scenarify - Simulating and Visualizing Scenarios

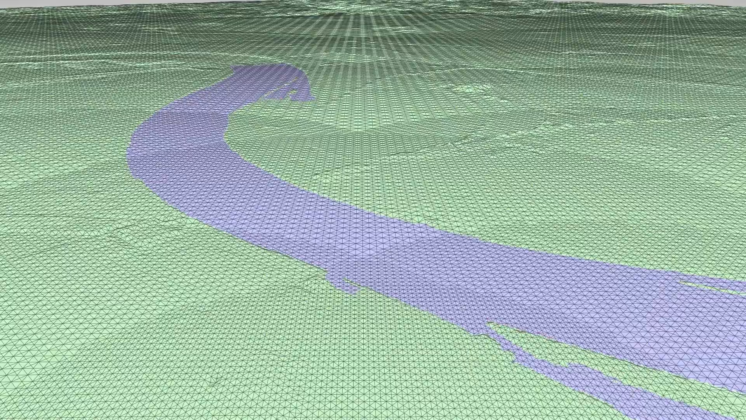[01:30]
we have developed an adaptive heightfield tessellation based on compute shaders that reuses the triangulation of
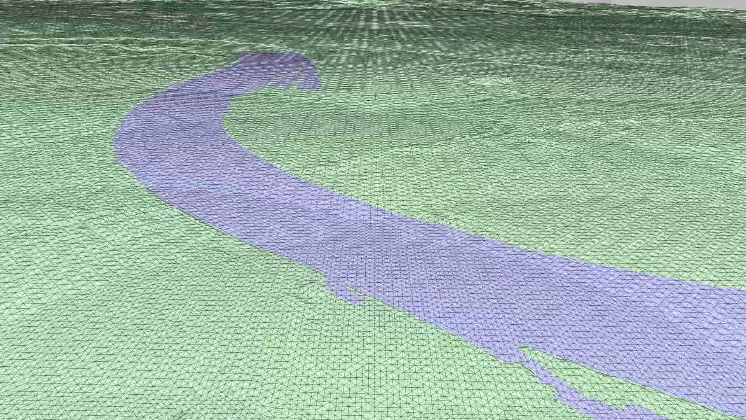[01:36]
previous frames and is significantly faster than tessellation shaders.
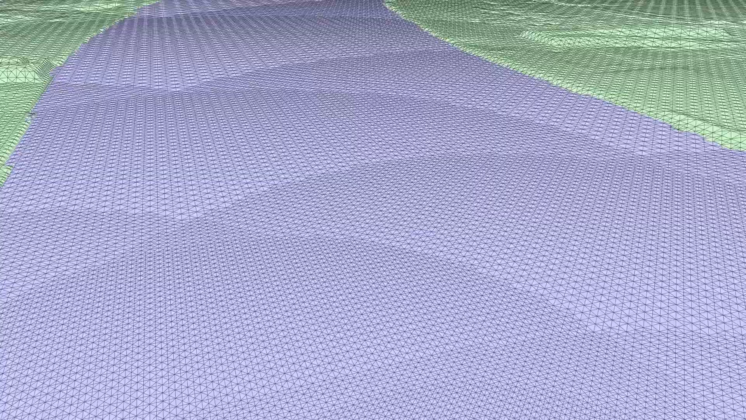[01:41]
We combine the heightfields with external geodata to provide a geospatial context for orientation and navigation.
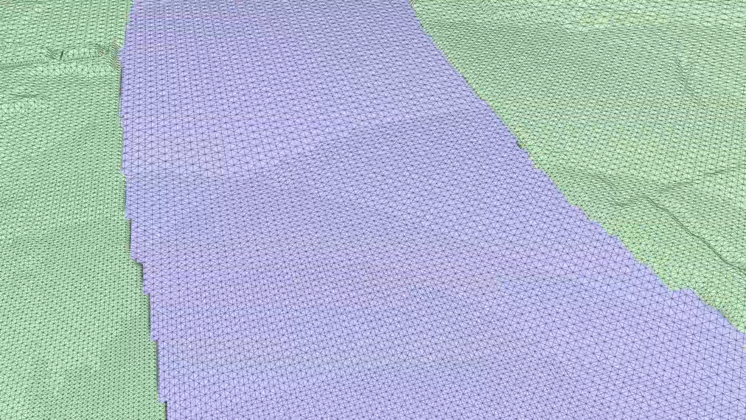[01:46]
Finally, we apply complex shading to the water surface
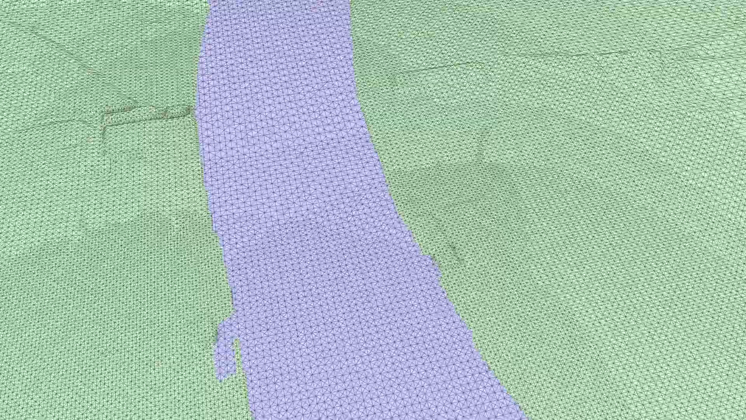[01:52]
with waves and form generated from the simulation data. This helps us to identify flow properties such as velocities and water levels.